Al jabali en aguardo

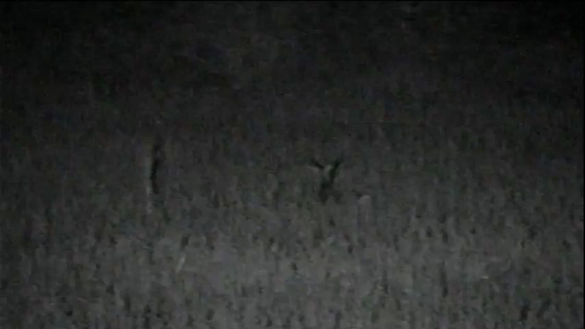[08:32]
Cae la noche y han cambiado las tornas.
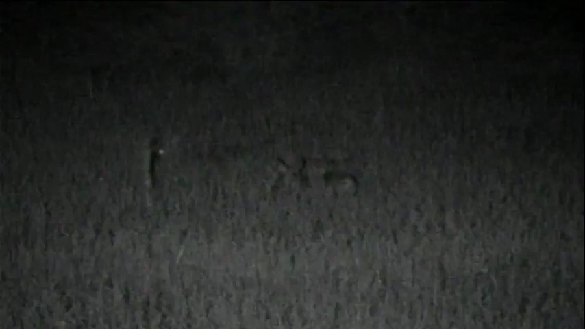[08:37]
Ahora David tiene corzas y ciervas delante, y sin embargo, a Daniel le acaban de entrar los cochinos.
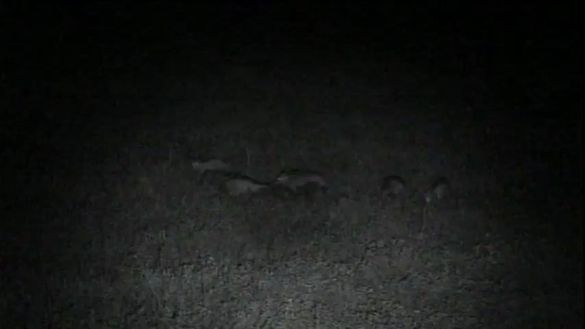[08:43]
Ahí tiene un macho.
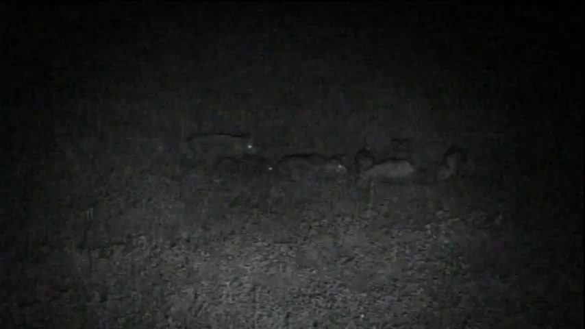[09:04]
Va a tirarlo.
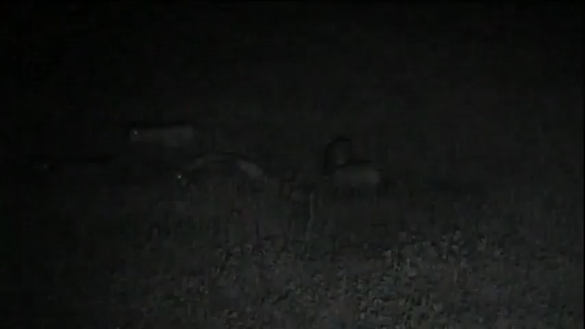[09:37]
Vemos por la estela de la bala que el disparo ha quedado algo bajo, por lo que creemos que ha abatido a la hembra que había delante.
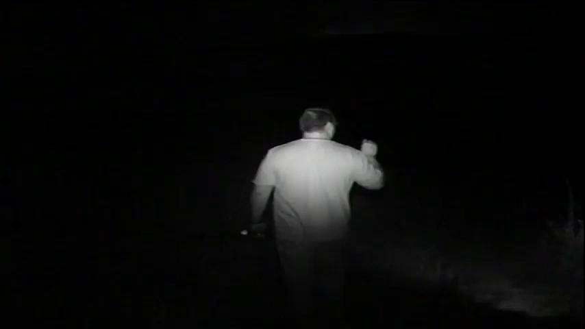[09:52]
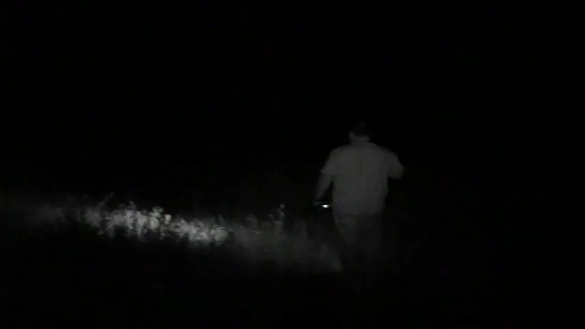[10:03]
Ahí está, se confirma la sospecha.
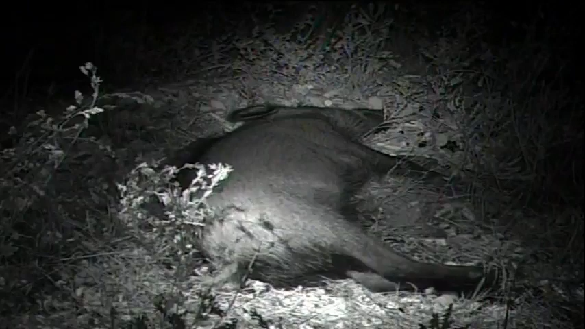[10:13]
Efectivamente, ha abatido al ejemplar que se encontraba en primer término.
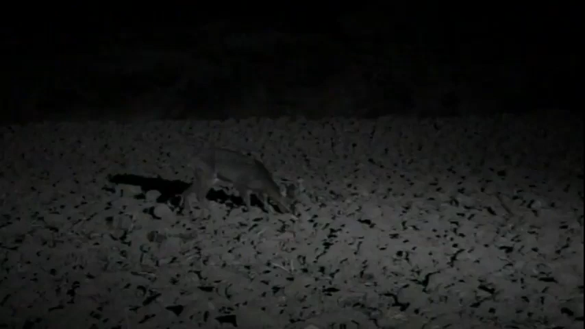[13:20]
Hay en sí otra manera de tirar a las bestias jaras o negras cuando vienen de sus comederos, ya que cuando los jabalíes entran en los bosques donde abundan bellotas y fabucos, o en los campos, deben mirarse por dónde salen y por dónde van a tales comederos, y por dónde regresen a sus moradas.
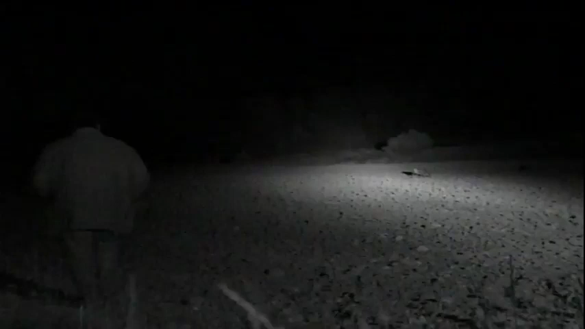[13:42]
Si bien, en vez de esperarlos apostado en la salida cuando se dirigen a la querencia, como recomienda el autor, ha optado por buscarlos directamente en la comida,
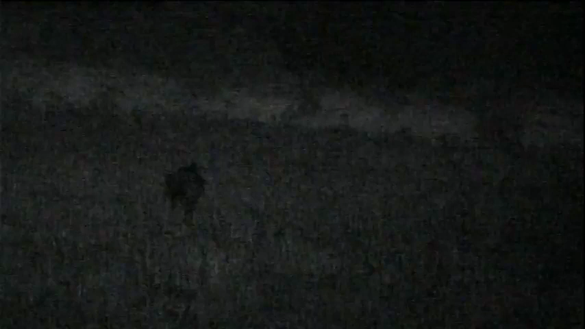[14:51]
Después vio a este macho y se apresuró a tirarlo. Creemos que lo ha alcanzado.
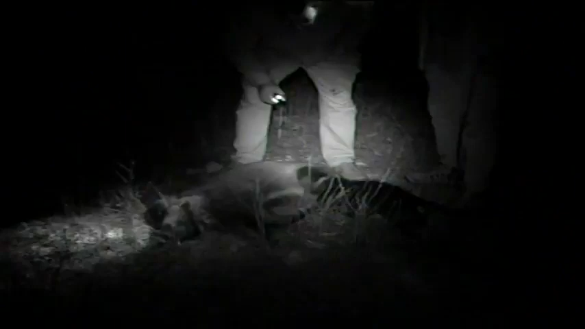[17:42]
Se trata de un macho joven.
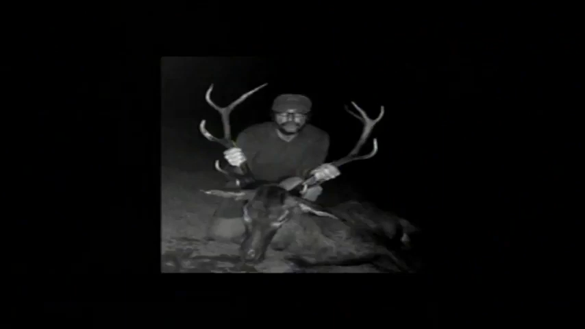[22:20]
Josechu tiene un guarro delante.
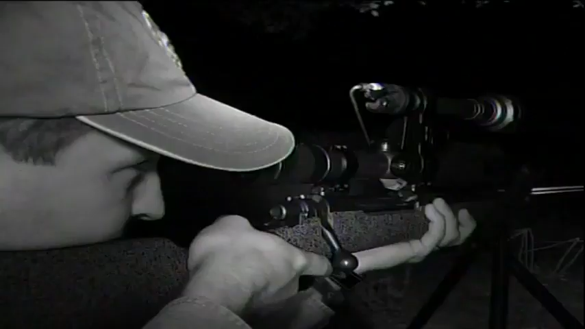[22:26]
Va a tirar. Un buen disparo.
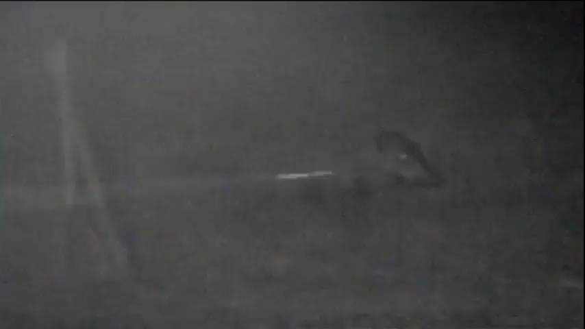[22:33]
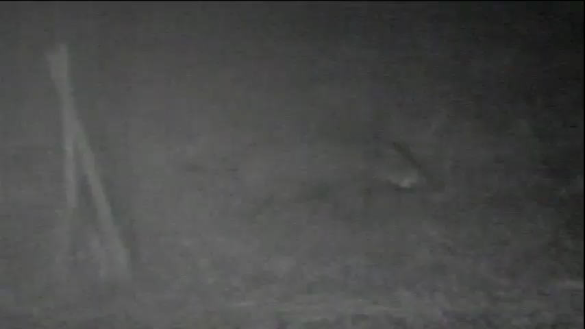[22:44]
Una hora después tenía otro.
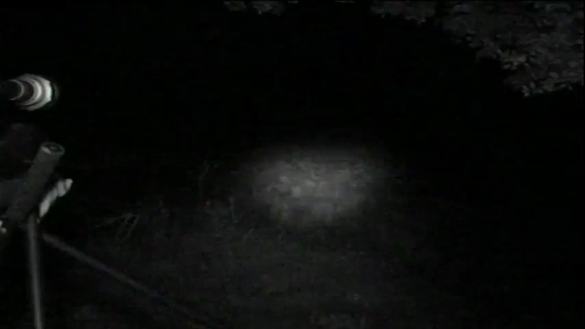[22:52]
Se trata de una cochina enorme, de unos 100 kilos.
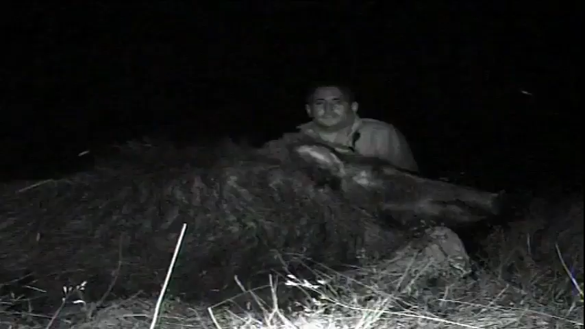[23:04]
El primero es un macho de 2 años aproximadamente.